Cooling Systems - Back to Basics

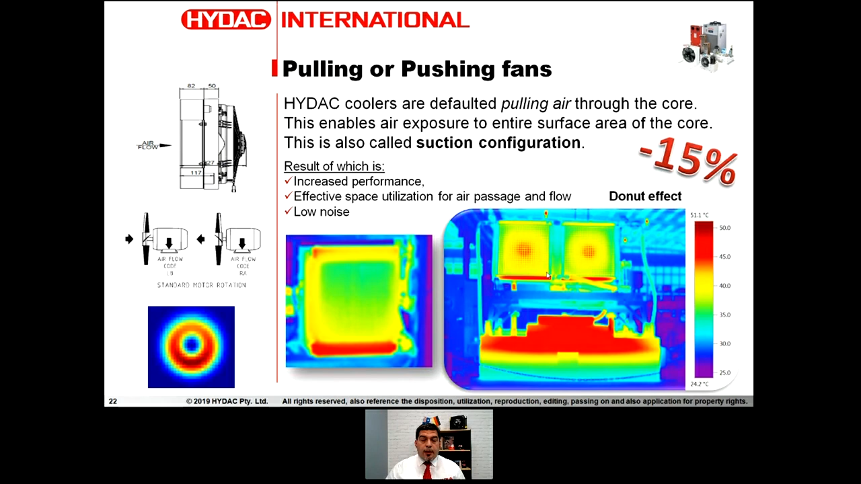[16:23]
On screen: scale top 51.1°C, scale bottom 24.2°C
but last but not least we got a penalty of 15 percent up to 50 percent less performance so i hope i convince you why idac is not doing uh pushing fan